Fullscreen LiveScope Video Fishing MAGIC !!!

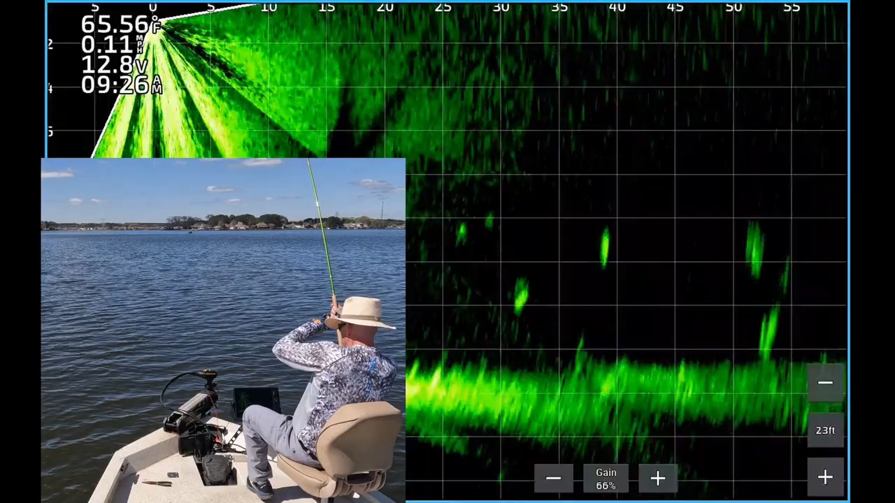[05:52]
On screen: water 65.56°F, speed 0.11 mph
we'll put him in the live well with some friends and do it again so there's the jig coming down about 33 feet out there's your fish about 30 feet down 30 feet out and the jig just want to top up boom boom he didn't waste any time unfortunately a smaller fish came up and got it before the one i targeted it's a little white crappie maybe 10 inches long
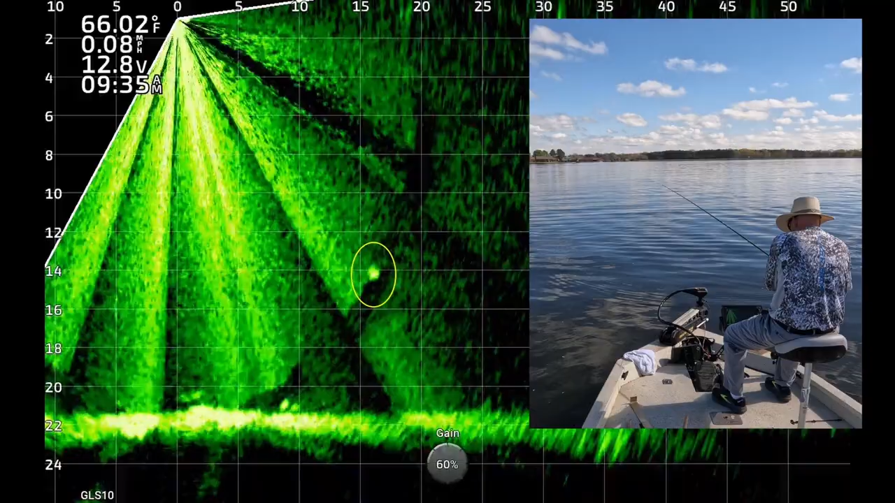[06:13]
On screen: water 66.02°F
so we are gonna let him go do it again there's isolated fish 15 feet out about 14 feet deep the jig's dropping down to him you're about to see the jig there it is right on top boom fish didn't waste any time he hit it on his way to the boat
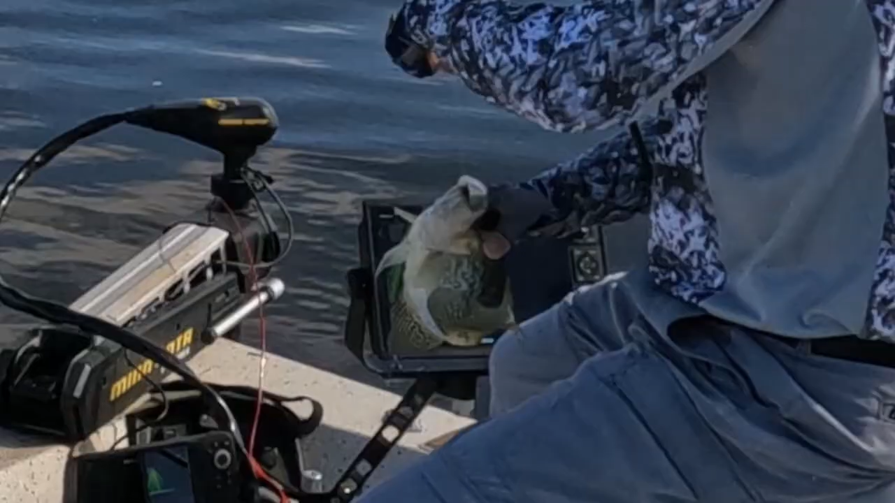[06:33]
another nice black crappie that same 12 to 13 inch range
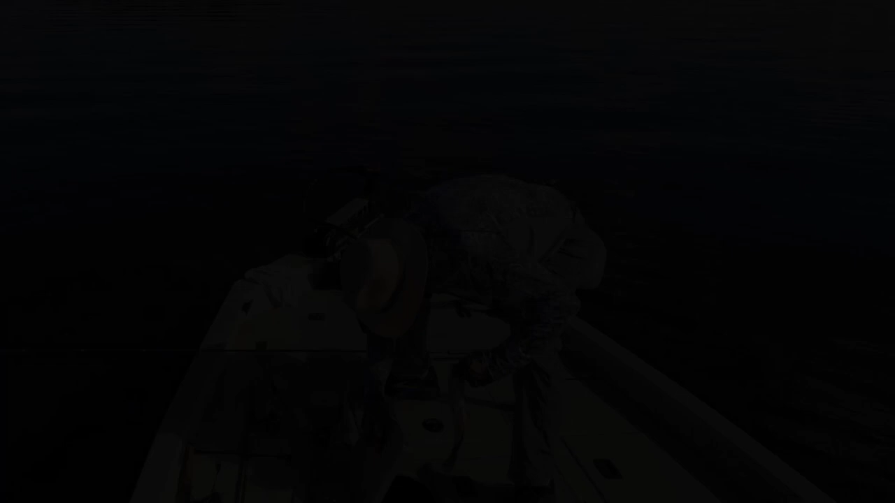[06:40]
put him in the boat there's a fish about 11 feet deep 10 feet from the boat and where's that jig there it is
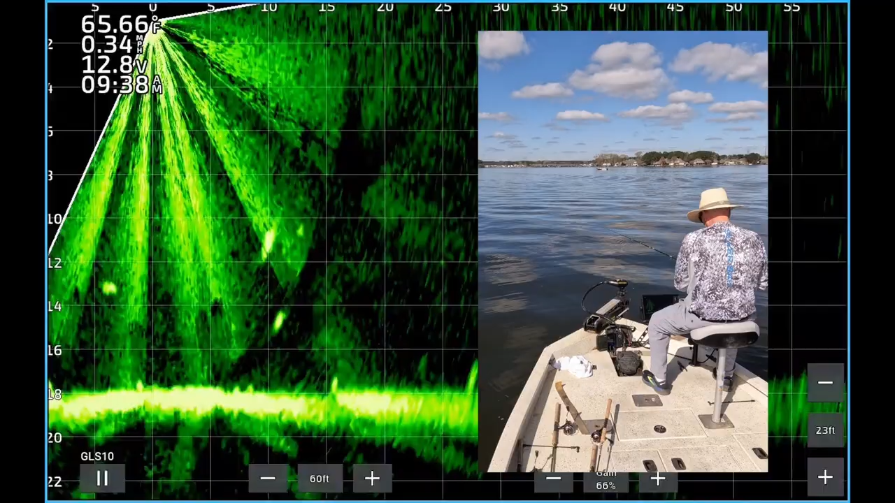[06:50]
On screen: water 65.66°F
coming toward him is he gonna look at it
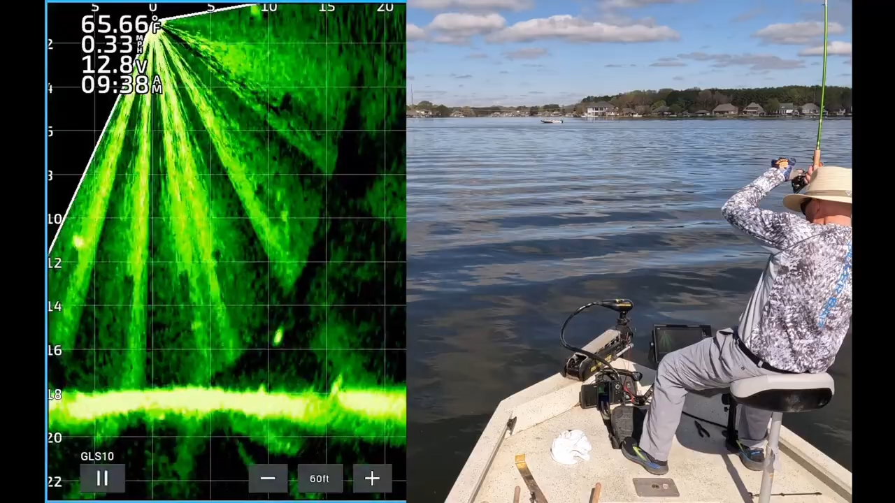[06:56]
On screen: water 65.66°F
yup boom he just set the hook on his way to the boat i'll tell you if that doesn't get your heart thumping
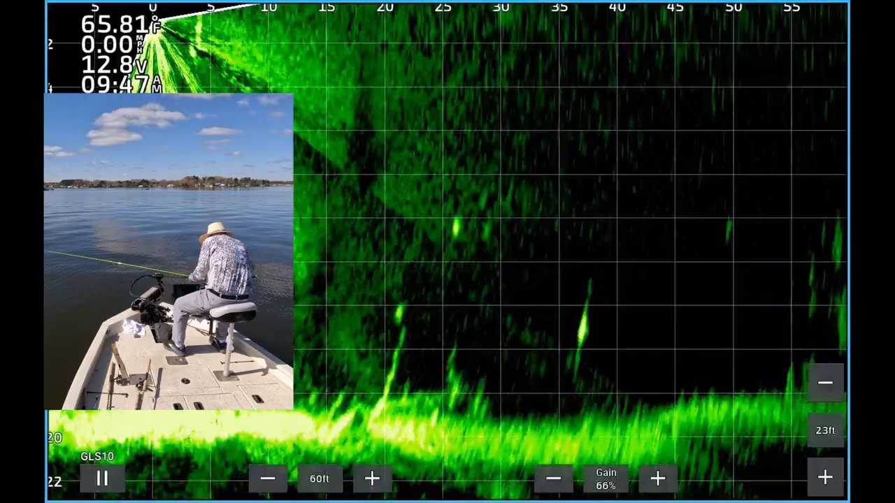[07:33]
all right there's an isolated fish 27 feet away about 10 feet deep there's the jig coming towards the fish and the fish saw boom he couldn't resist had to set the hook on him and he's on his way to the boat for those of you who don't know we have a weight above the jig it helps to visualize on the live scope it makes it easier to get down
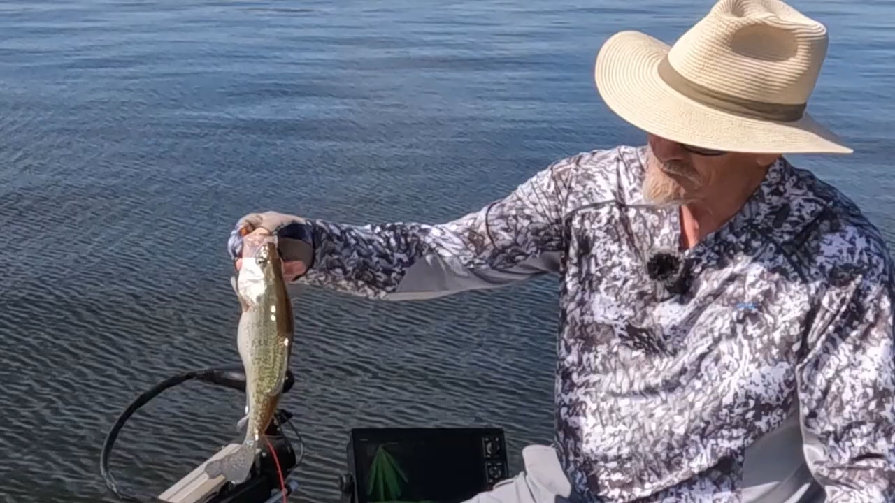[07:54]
that's another nice it's like a white crappie right there it could be black same 12 13 inch
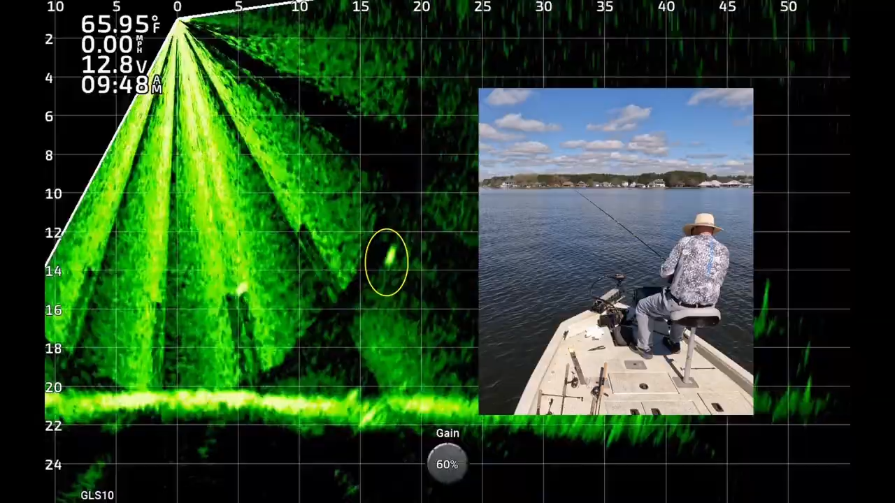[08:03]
On screen: water 65.95°F, speed 0.00 mph
range all right there's
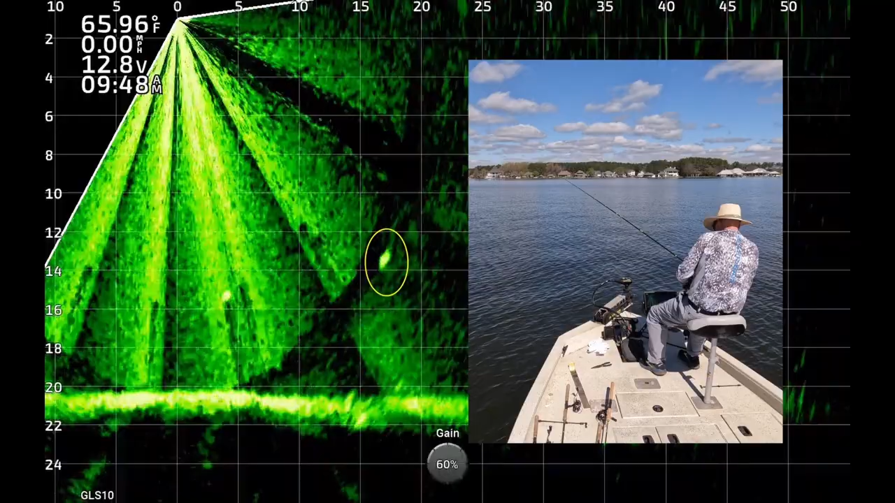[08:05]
On screen: water 65.96°F
a fish 17 feet away about 13 or 14 feet deep there's the jig right on top of him boom he couldn't wait to eat it on his way to the boat it's real well see what we got here oh my goodness this is a nice black crappie
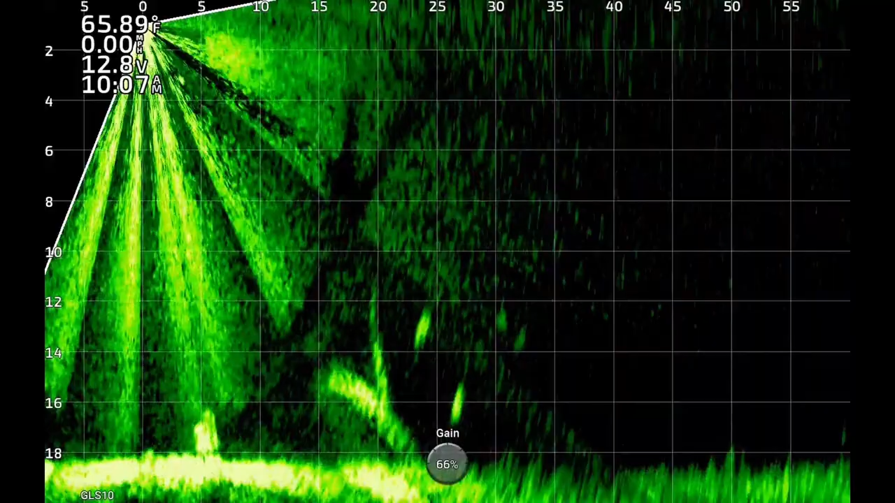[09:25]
On screen: water 65.89°F
there's another isolated fish about 24 feet from the boat 13
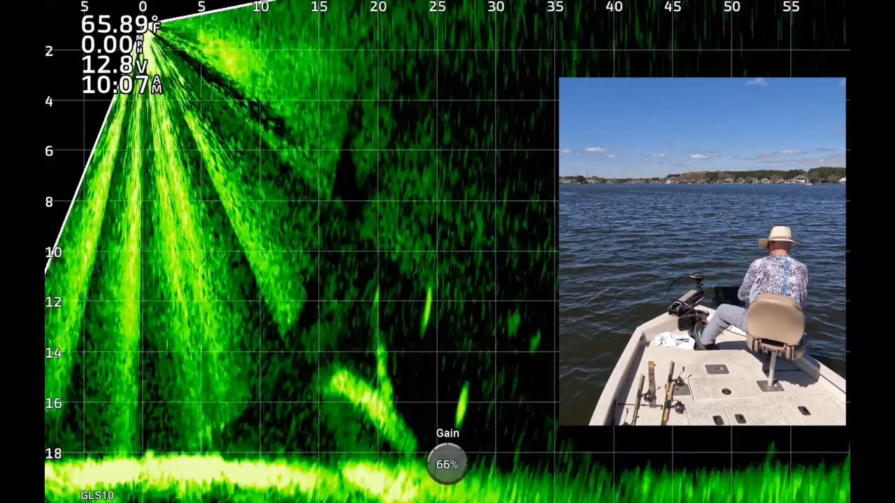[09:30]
On screen: water 65.89°F
feet deep there you see the jig dropping down and it is just now coming over the fish he turned around did a u-turn boom he couldn't resist it set the hook now he's on his way to the boat and we're about to reel him in just exactly what we're doing